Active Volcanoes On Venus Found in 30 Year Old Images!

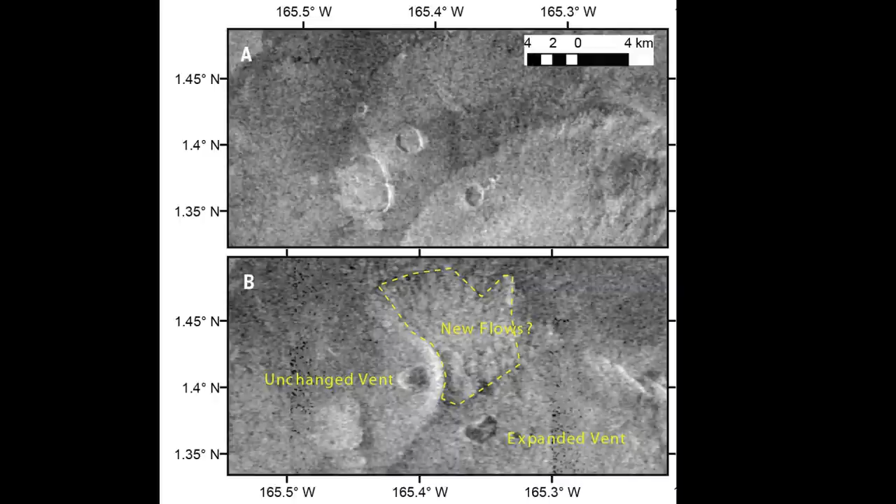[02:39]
And he found that in the eight months difference between two sets of data that there was one caldera which changed significantly enough to be seen from a spacecraft from orbit. The caldera basically doubled in size. It was about 2.2 square kilometers. And by eight months later, it was about four square kilometers.
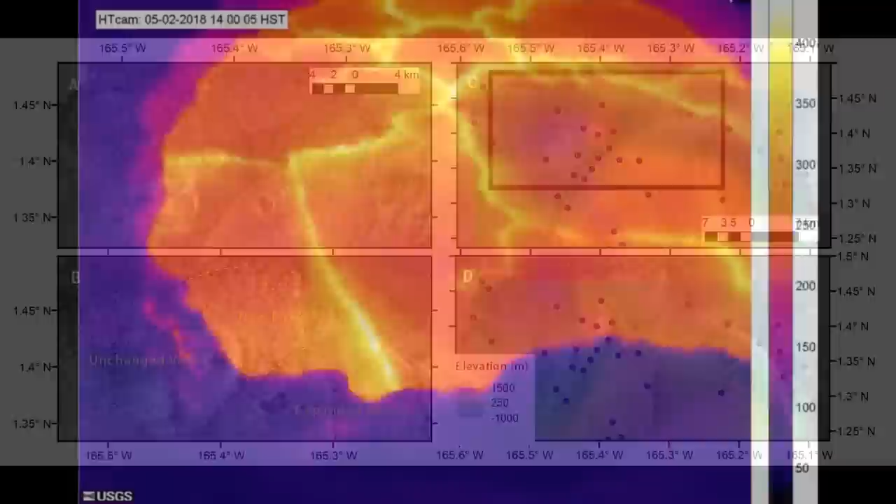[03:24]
And if we compare this to say the 2018 eruption in Hawaii, the, this change in the caldera size was actually roughly comparable, but the amount of lava flows,
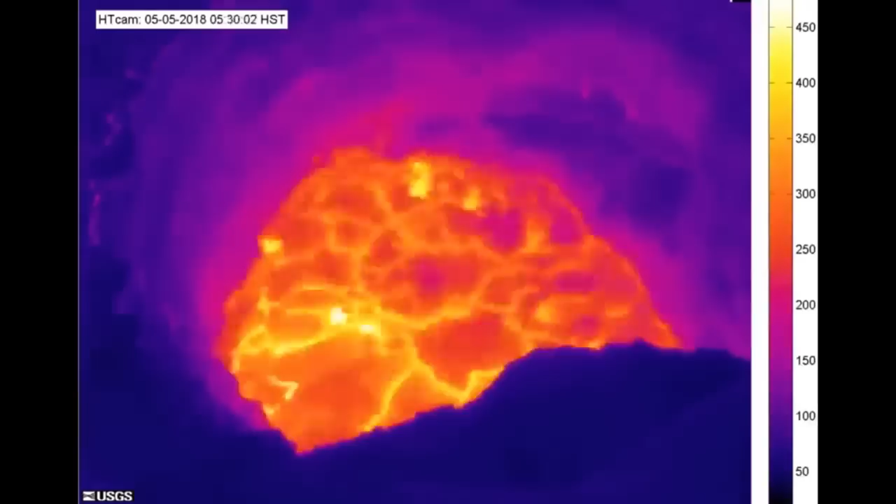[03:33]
there was only like 35 square kilometers of lava output in Hawaii.